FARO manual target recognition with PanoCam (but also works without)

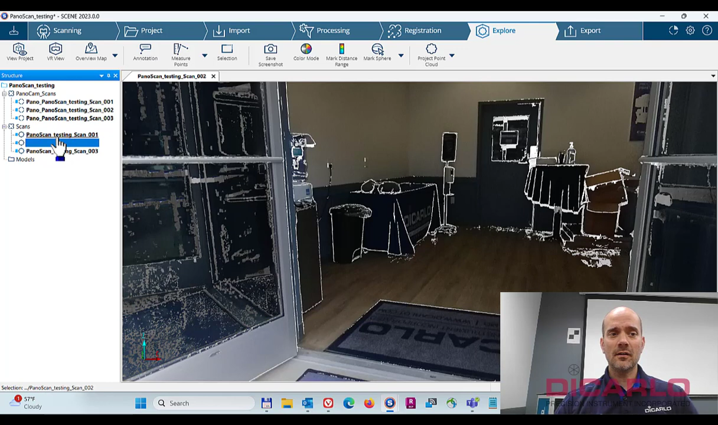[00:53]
there's been an option where if you have a scan that was colorized with the Panocam, you can actually right click it, you can go into operations and you can create the Panoramic, create the Panocam scan. What that does is it creates a duplicate scan data set, which is still from the same origin position where you had the actual scanner, just like here, but let's look at it.
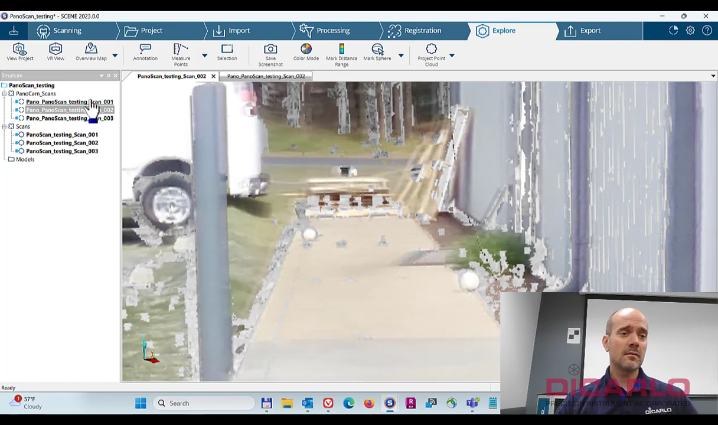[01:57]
what you can do is you can mark sphere.
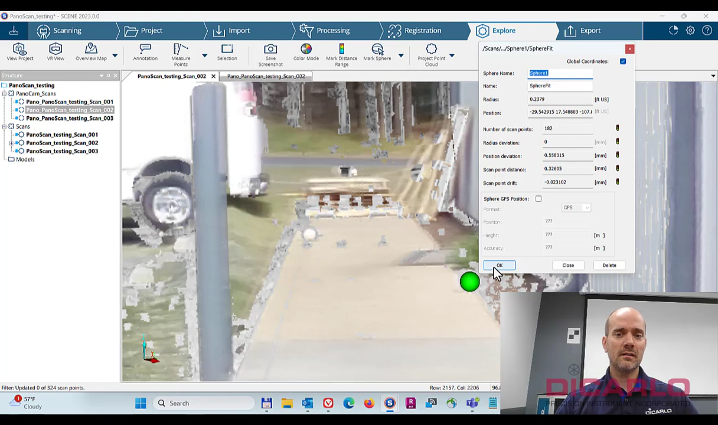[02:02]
You can actually mark a sphere and it'll find the sphere for you and find the sphere over here and that one's really far away, so that's not going to work, but that's okay.